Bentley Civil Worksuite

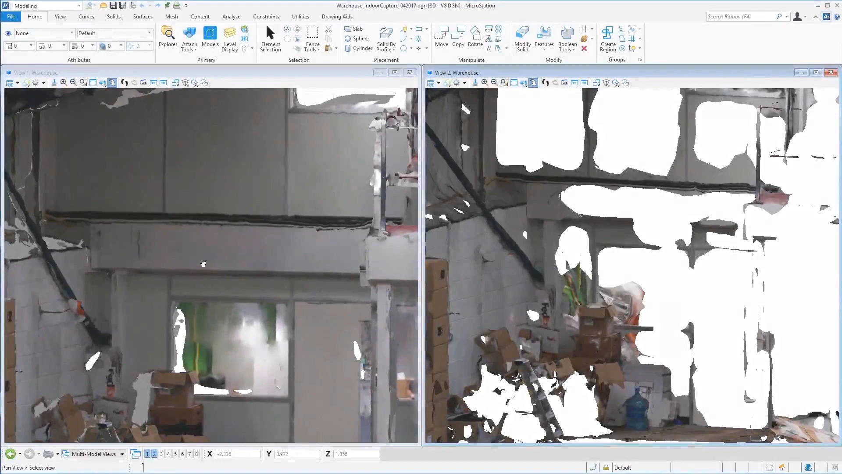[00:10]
Add LiDAR to your photo acquisition when the surface-legs texture or the acquisition constraints do not allow for close capture of your target.
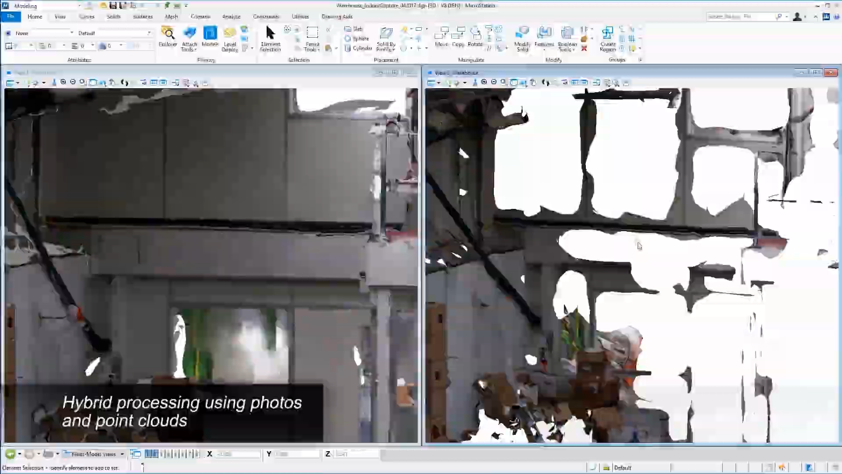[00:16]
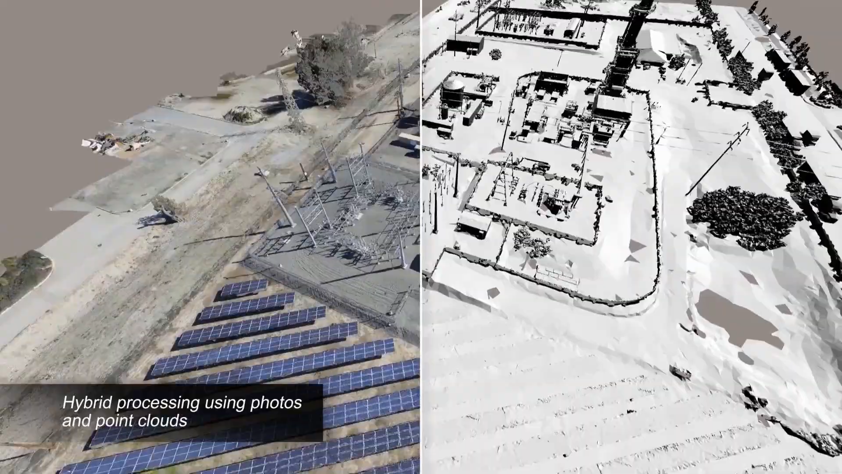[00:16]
Leveraging point clouds results in fine details, sharp edges, and geometric accuracy, even when far from your target, such as this substation.
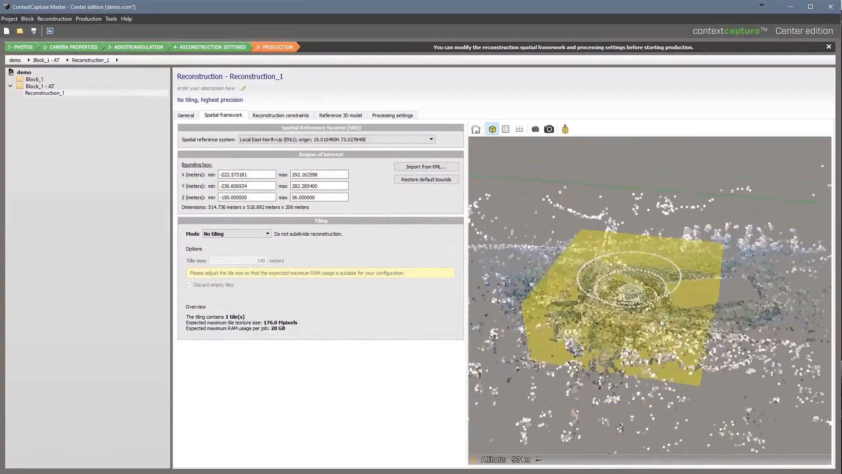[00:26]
You can produce 3D reality meshes on your local machine, or upgrade to Context Capture Center to save time by employing scalable computing power to speed production of your 3D models, leveraging the latest parallel computing systems.